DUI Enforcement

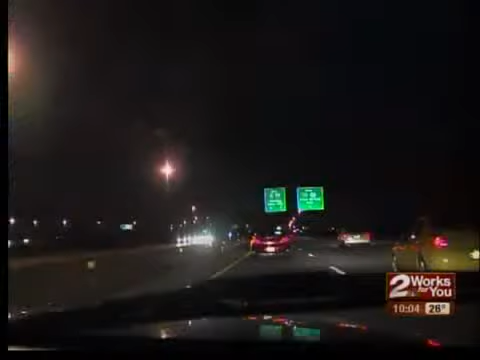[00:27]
They're also on the road looking for odd driving behaviors and traffic violations in hopes of catching drunk drivers.